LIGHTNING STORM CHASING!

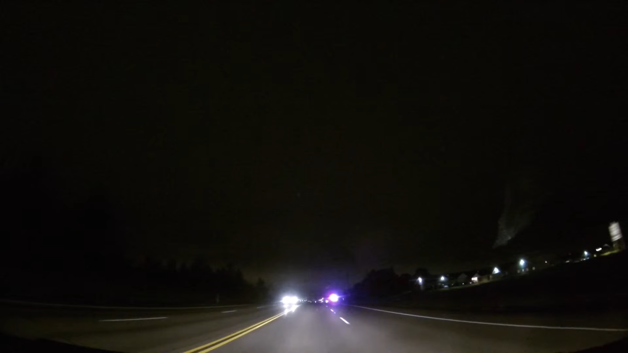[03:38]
it's time to chase the storm and head north, but as I was heading north I quickly discovered
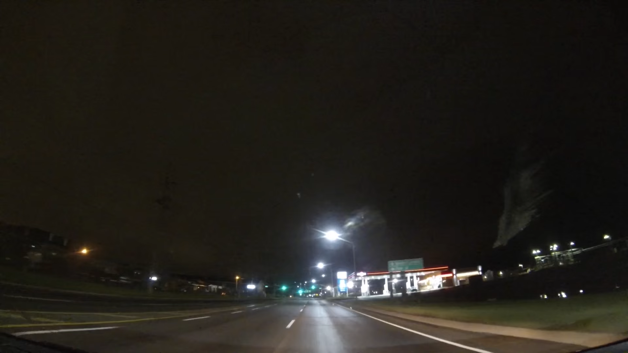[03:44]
thanks to a phone call from a friend that there's a pretty good lightning storm happening in Charlottetown, so I decided you know what, time to change my route and head back to Charlottetown, chase this storm north.